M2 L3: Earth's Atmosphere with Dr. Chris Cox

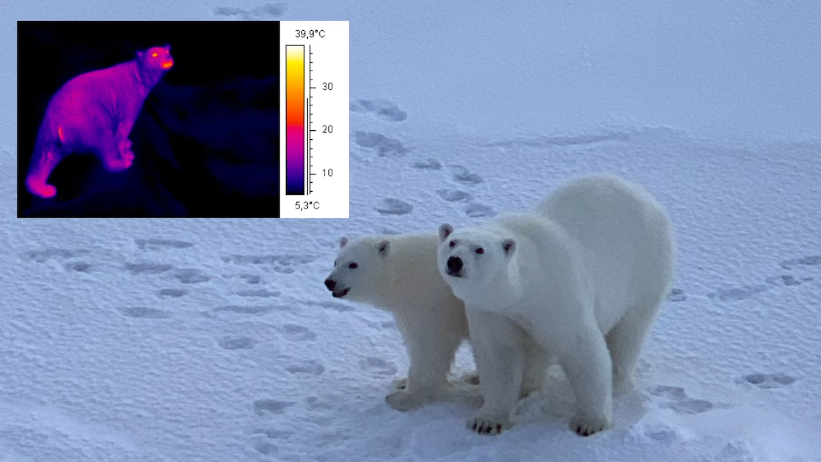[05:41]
On screen: scale top 39.9°C, scale bottom 5.3°C
You can see their paws. But they're so well insulated that the outer edge of their fur is actually pretty much the same temperature as everything else. So they're quite difficult to see on an infrared camera. The same would be true as if you pointed an infrared camera at me right now. You'd see my face very clearly because it's warm. But my jacket is insulating my body and keeping me warm.
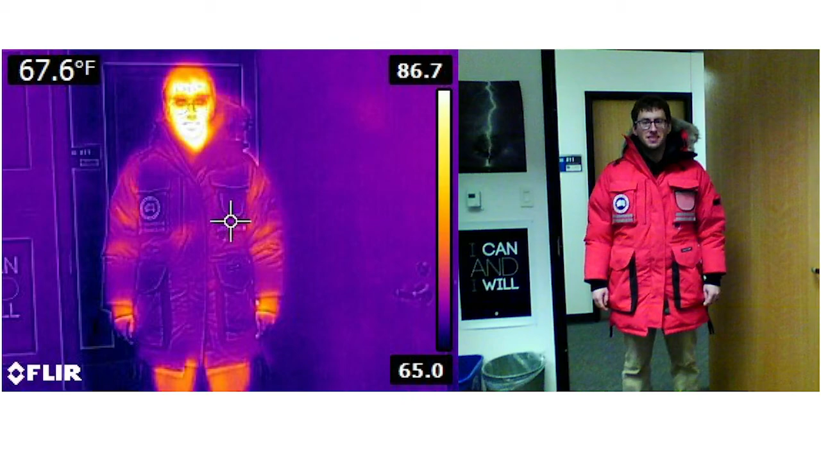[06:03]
On screen: spot 67.6°F
The outer layer of my jacket is actually quite cold. So very hot things like the sun emit high energy, high frequency form of radiation.